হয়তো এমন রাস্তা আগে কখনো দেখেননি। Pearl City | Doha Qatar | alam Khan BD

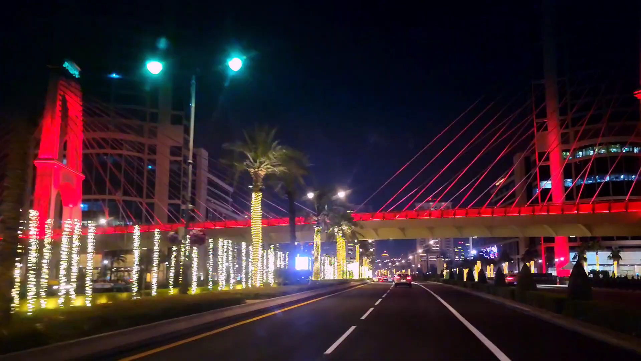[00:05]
ए जायगाटा एखान ते क्या आई मने शुरू होई ए जायगाटा नाम होगे पे आल कातार।
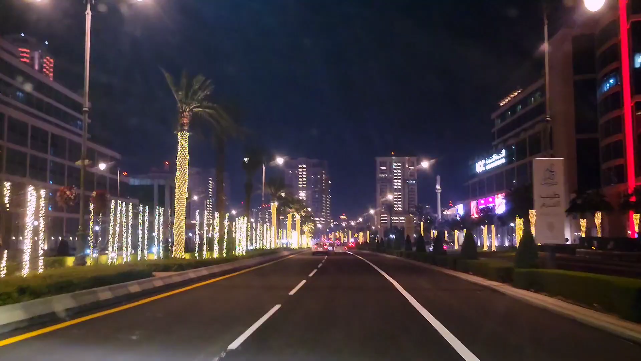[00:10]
ए जायगाटा ए तोटा सुन्दर मने आपने की बुजाबो। એकाने 3-4 बेल्दिंगेर में અહશે। एक्टा होच्छे सब चाहिते फैमास, एक्टा होच्छे आमरा एक्षन जेई जाइगात आसी, एई जाइगाता होच्छे पोड़तो आरोबिया,
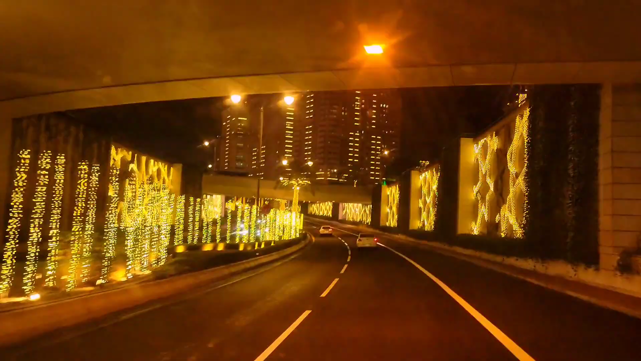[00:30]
तेके शुरू होए वान, टू, त्री, माने बेलिंगेर नामार की, ठीका सेफ,
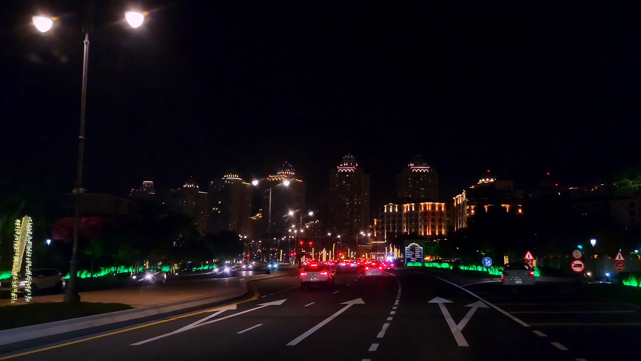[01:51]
शुदु ए इखाने कातारे जोत्टो राश्तागार आशे है इखन। ए तोटा सुन्दर कोरे राकते से आपना देरके की बोलबो। बोले बुजान ओर मतोना। आमे ट्राइकोर बौँ आमे आपना देरके मने अनेक माने